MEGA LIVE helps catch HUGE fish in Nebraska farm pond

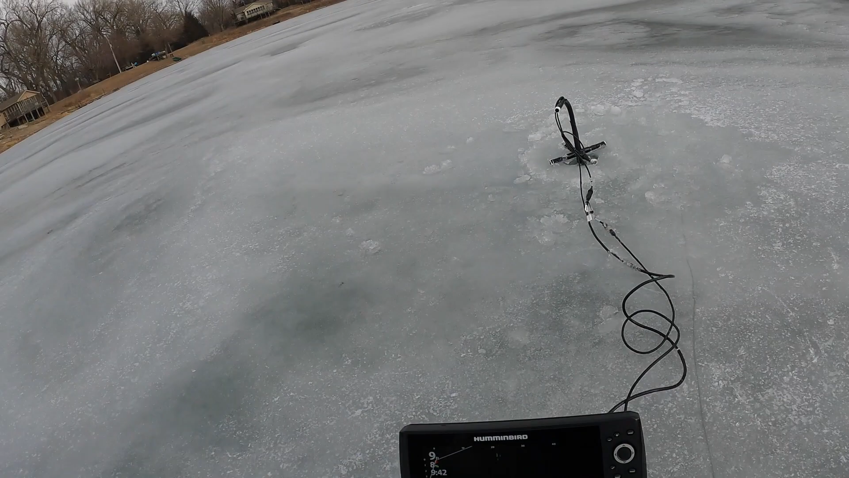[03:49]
Got some fish on live right there. I think it's another school crab or catfish.
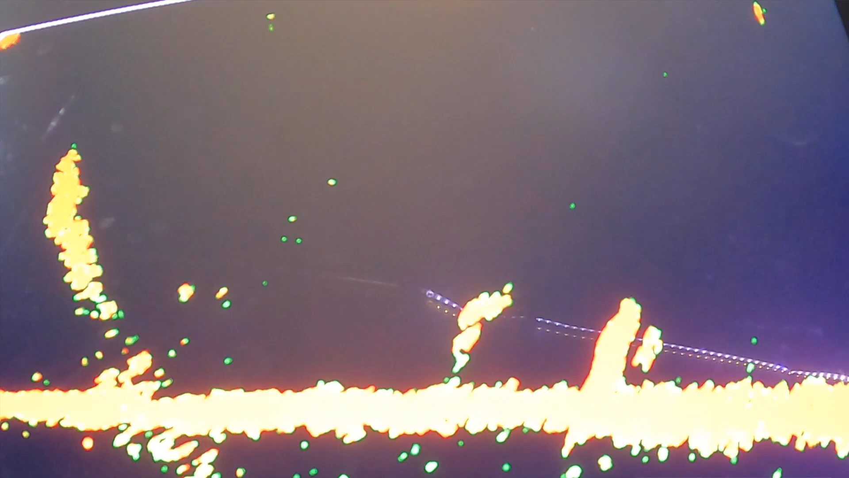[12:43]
Yeah. I mean, and they're stacked. Those are all, and we can't even see half the tree. We can only see one side of the tree, right on the edge of it. And there's actually three trees. And how thick's ice? 8 inches?
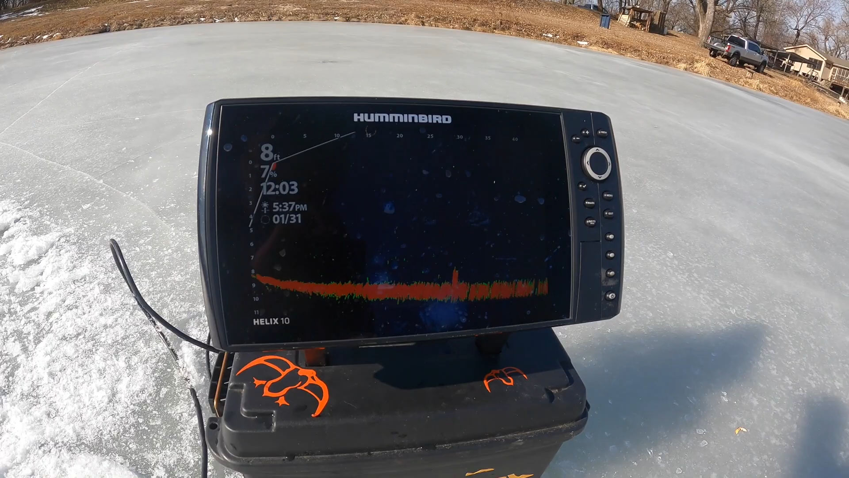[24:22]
See if we can't get him. 30 feet. Straight out.